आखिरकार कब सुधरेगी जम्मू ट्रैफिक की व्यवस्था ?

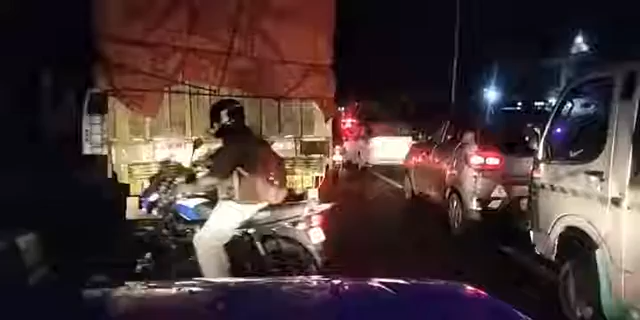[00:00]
नमस्कार, सत्यलकीर में आपका स्वागत है। मैं हूँ राजेश सिंह। इस वक्त हम जो हैं वो सत्तवारी चौक पे हैं और हम आपको बता दें,
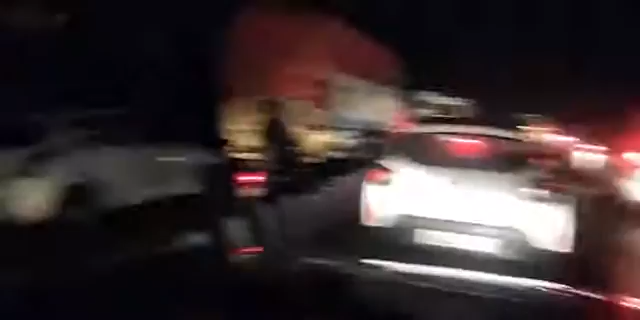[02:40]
ये आप देखिए, ये मेटाडोर है, ये मैं आपको बताऊं, ये मेटाडोर है जो लेफ्ट साइड फ्री साइड से जा रही है,